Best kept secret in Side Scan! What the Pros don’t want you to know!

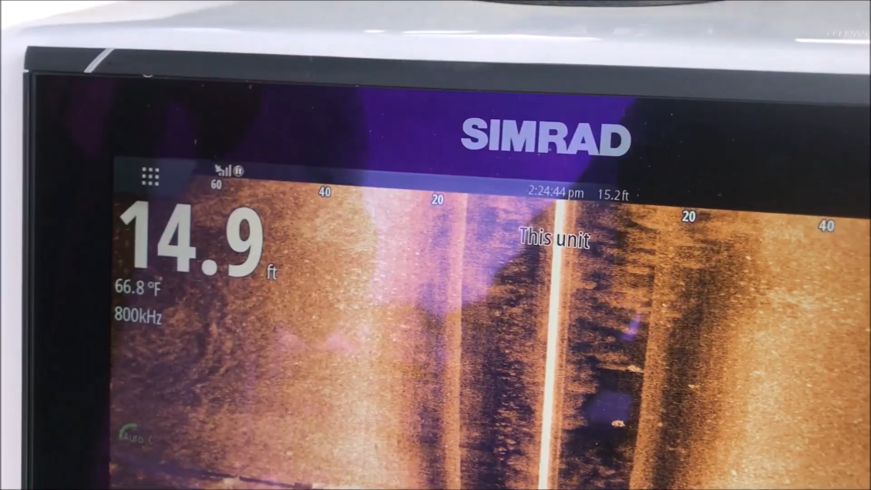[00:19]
On screen: depth 14.9 ft, water 66.8°F
right guys i wanted to do this video for a while now i've been using active imaging for a year and it's absolutely nuts crazy okay it's just uh done things that i've never seen any side scan do i've used them all even different brands and i want to make this video and show you what this is doing it's not just you know clearer better resolution it is that as well but it's able to do things that no other side scan has done right here in this first shot check this out i know no one's ever seen this before giant
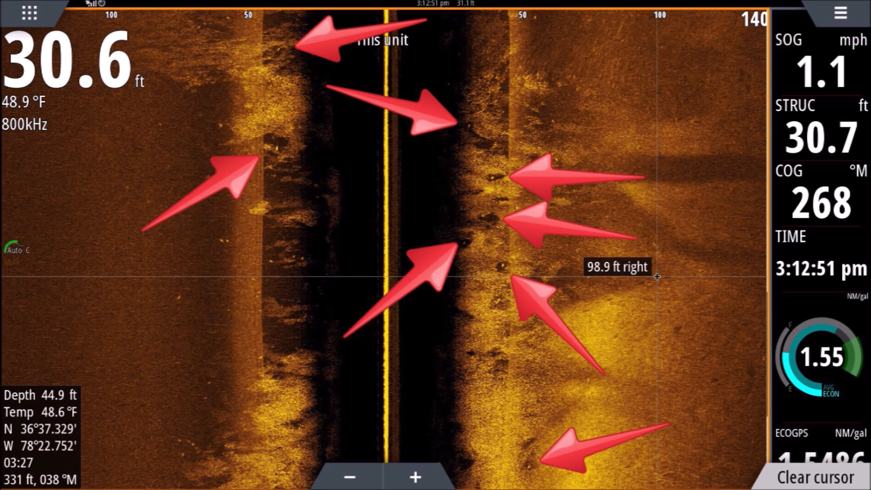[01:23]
On screen: speed 1.1 mph
isolated shot here or there i've never had a football field look like this before all that one shot really crazy i've seen it quite a few times since i took this shot but let's move on there are so many cool things with this i want to get to them all definitely want to stay with this one all
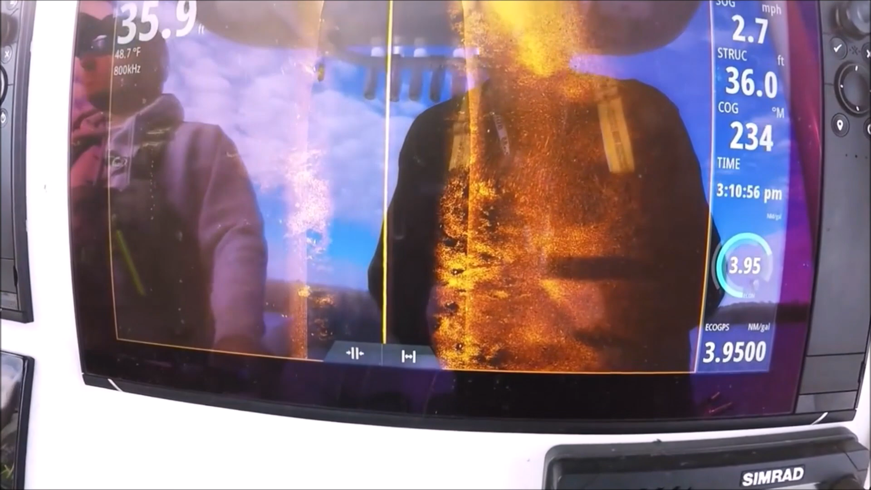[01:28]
On screen: water 48.7°F
right i wanted to show you this all this haze you see in here are threadfin shad the
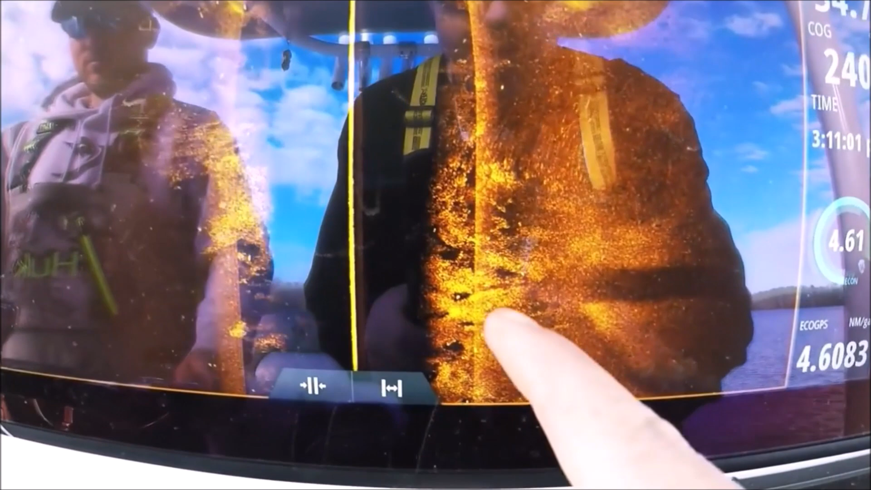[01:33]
solid yellow dots are game fish you can actually see how the bait
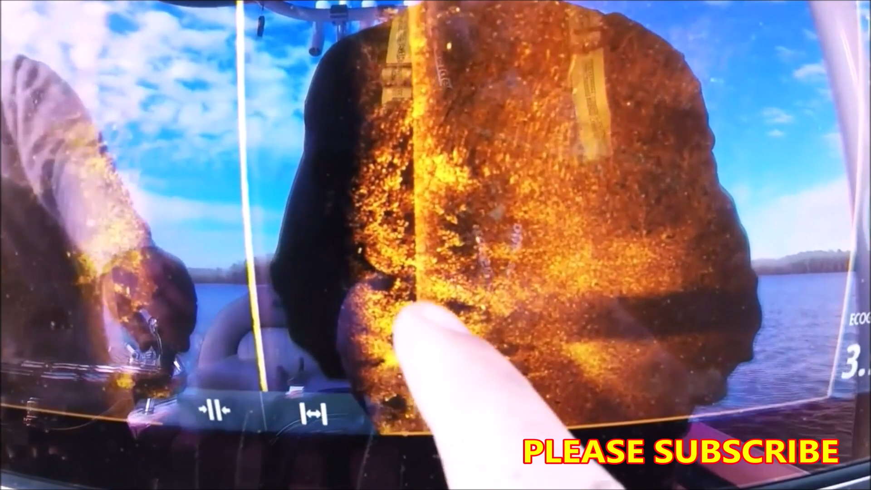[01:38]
is staying away from those game fish look at that see
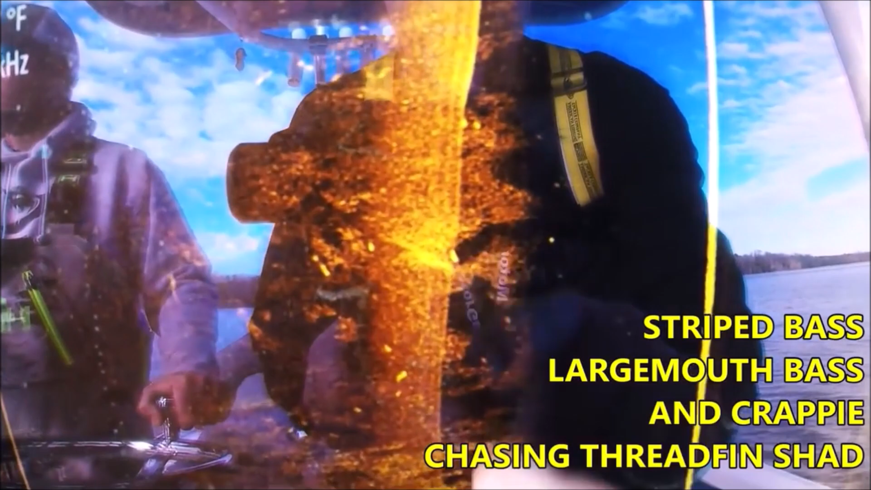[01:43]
the white mark and the blackness around it let's scroll back a little bit
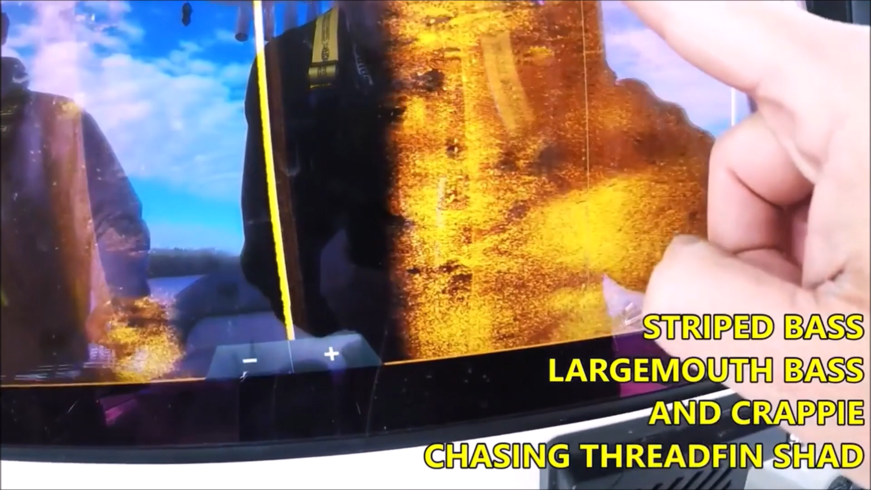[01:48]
look at that i don't think i've ever seen that with the regular side scan transducers even in the 3d transducer
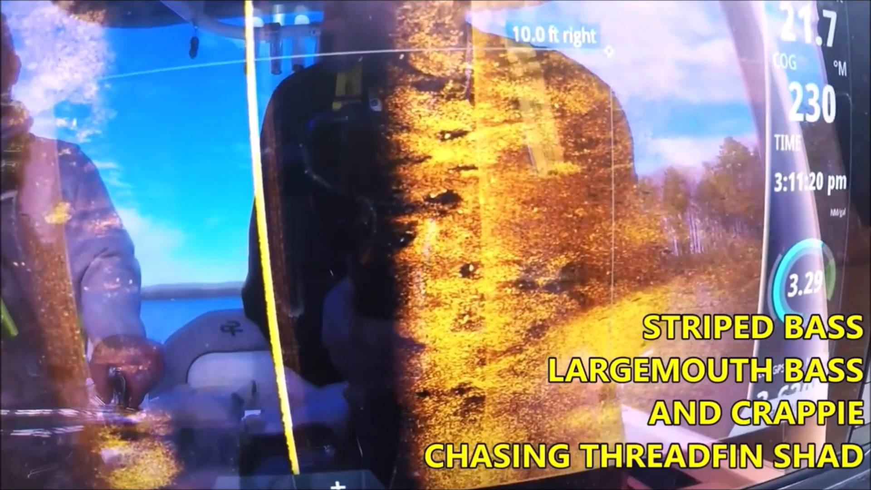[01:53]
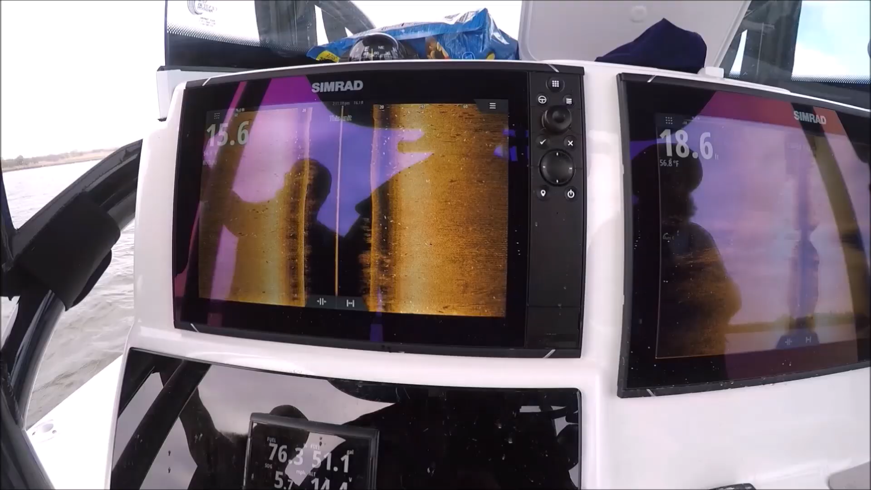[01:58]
all right in this one you're going to see what i love the best about side scan here with
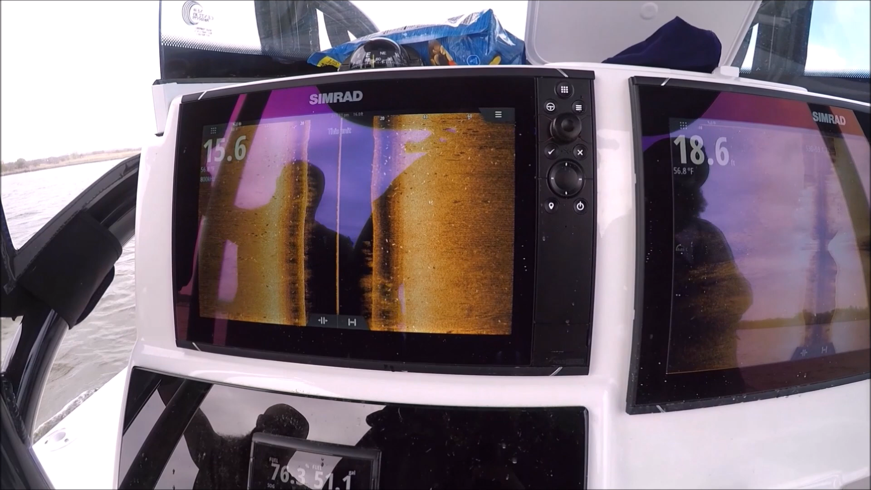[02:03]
active imaging it's the ability to pick up targets far from the boat that aren't
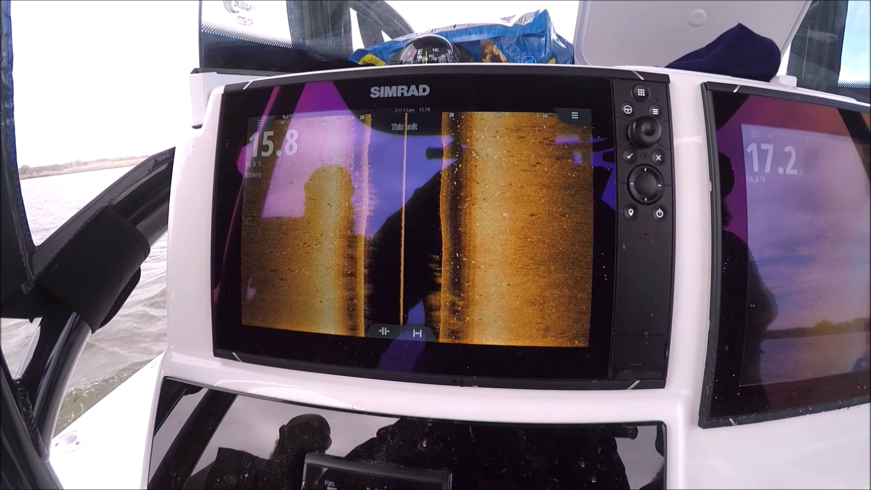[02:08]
just on the bottom or aren't just showing the shadows here you could actually see
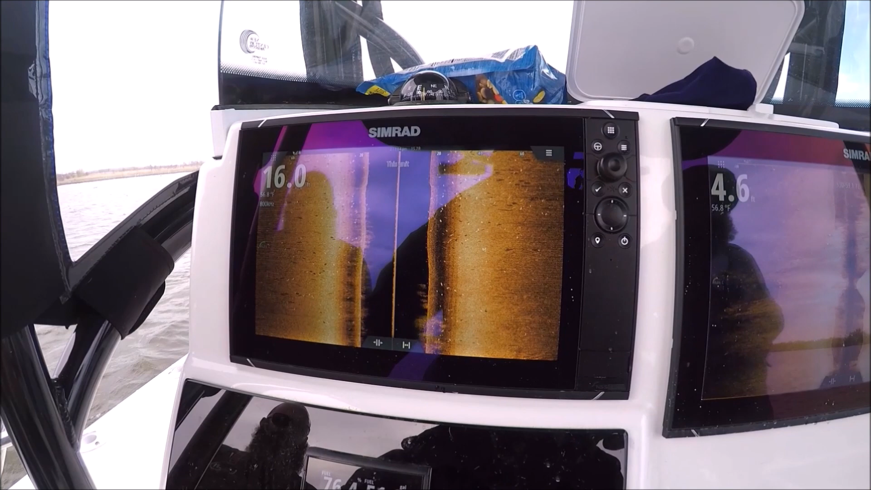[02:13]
the striped bass far from the boat and they're off the bottom look at that
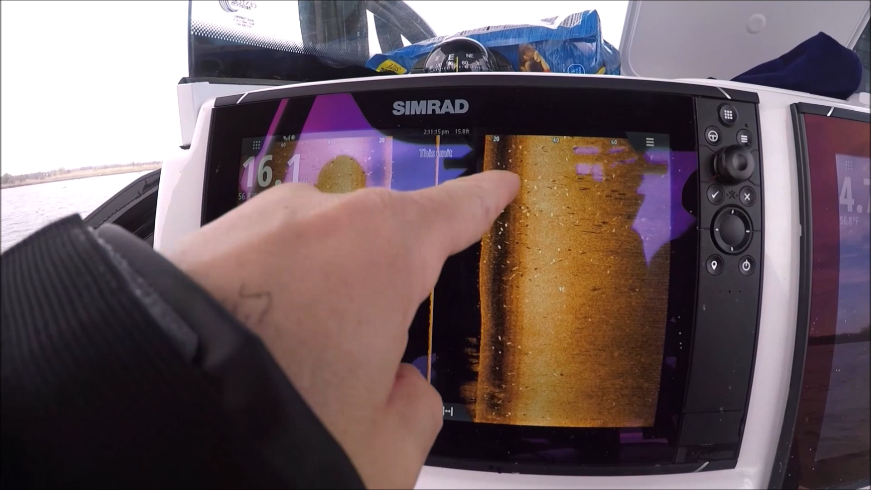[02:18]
that far from the boat 40
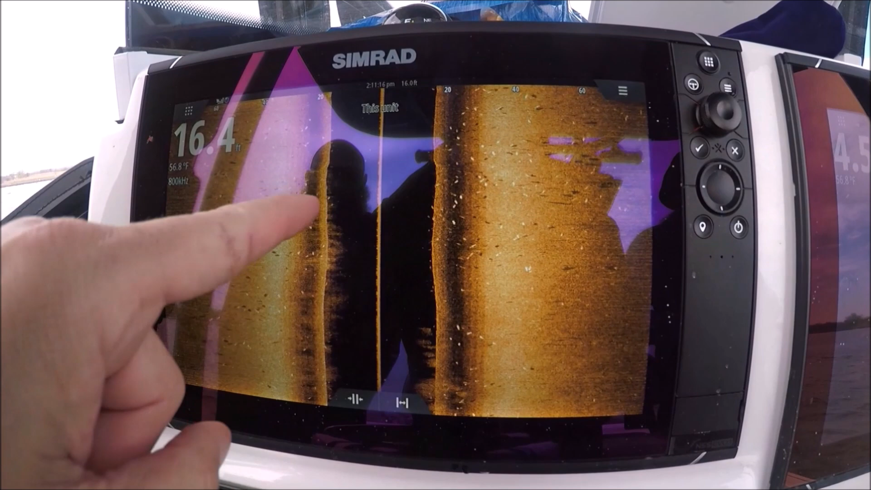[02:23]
50 60 feet and still have the actual target show
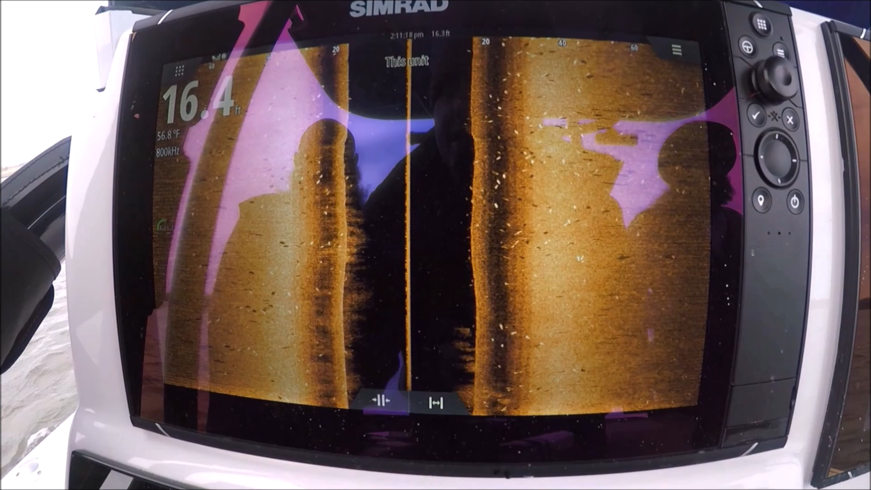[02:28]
On screen: water 56.8°F
not just the shadow i have never seen this before and it's definitely my favorite feature of this machine
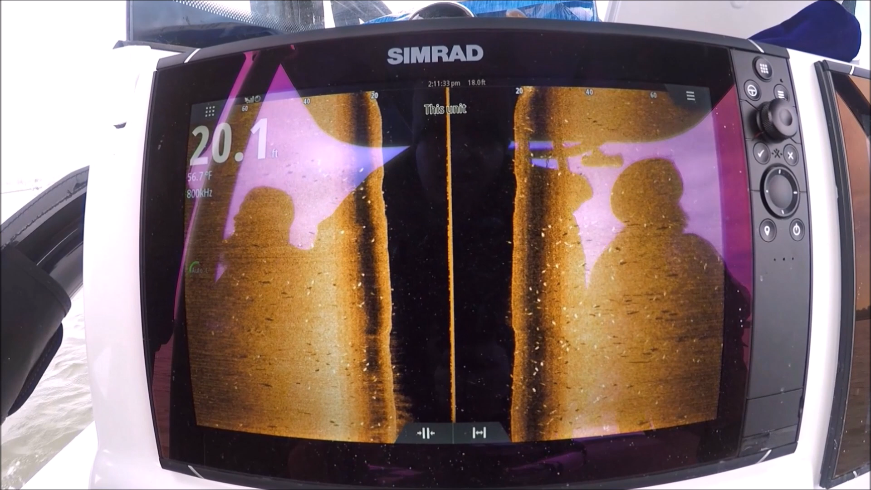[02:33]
On screen: depth 20.1 ft, water 56.7°F
way off to the right look at that you can see in the left you see all those white
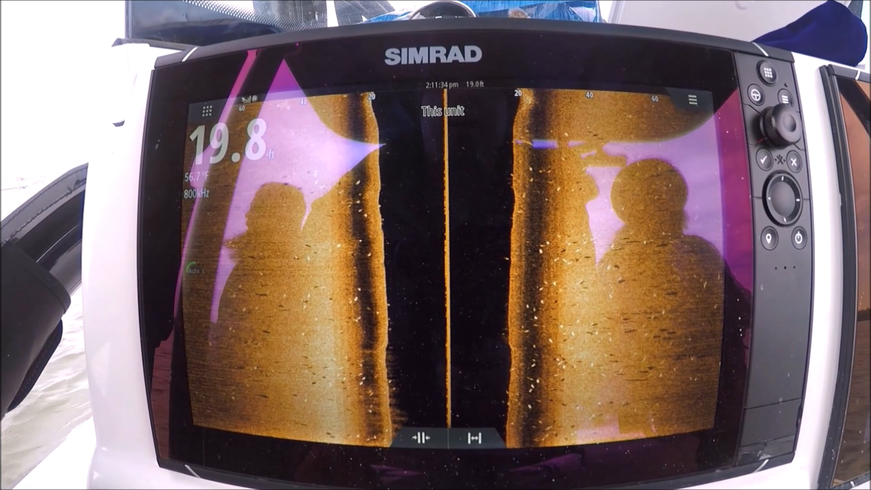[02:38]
On screen: depth 19.8 ft
marks or those yellow marks with the shadows with them man that's crazy that is just nuts get
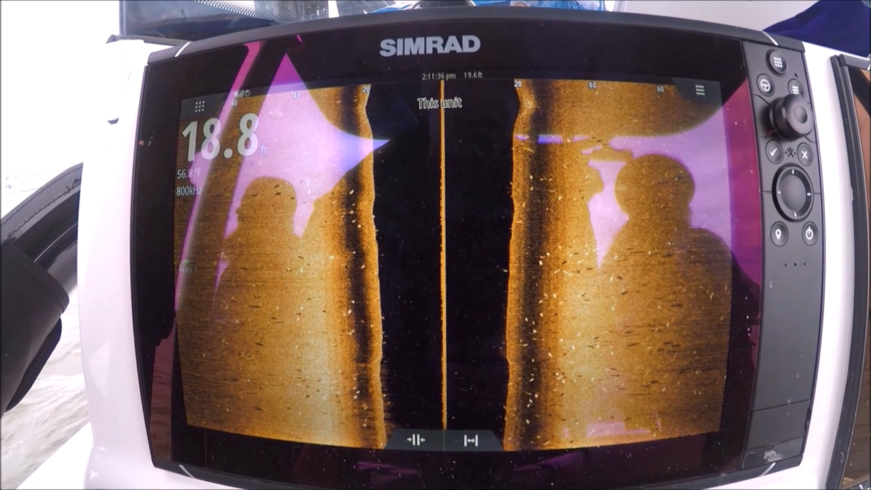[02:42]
On screen: depth 18.8 ft
out there next time with your side scan and if you see marks like this tell me if they're that far from the boat
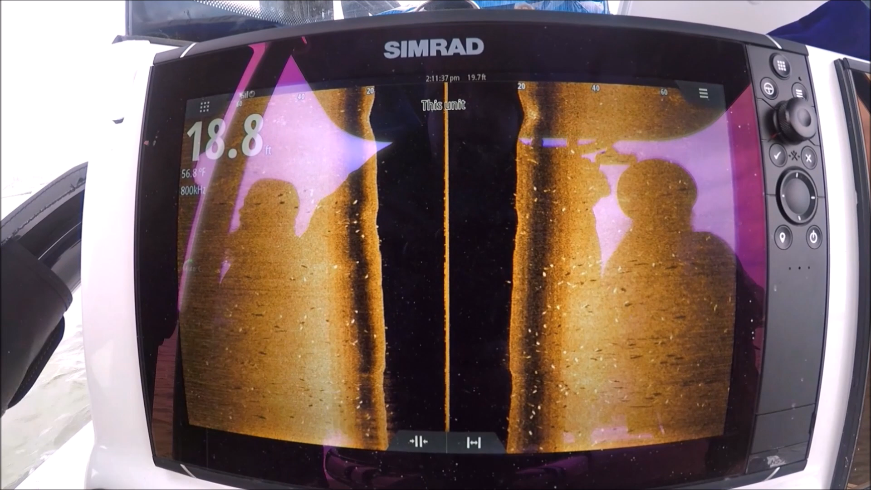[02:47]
On screen: water 56.8°F
or is it just the shadows you won't see something like this with any other side scan that man is crazy i love it definitely my favorite feature of it